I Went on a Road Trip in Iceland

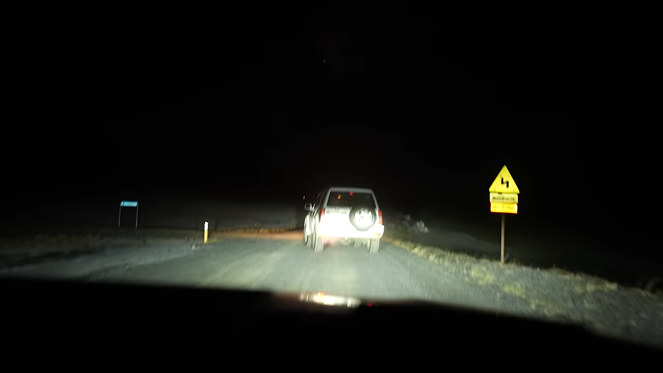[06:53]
Pulling up on tonight's stay. Oh, is this it? Is this it? Yeah, this is it.
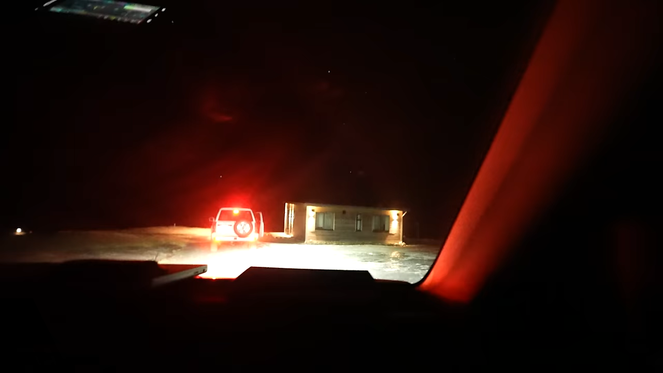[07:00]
Whoa. I mean, that's sick. Wow. Are you okay?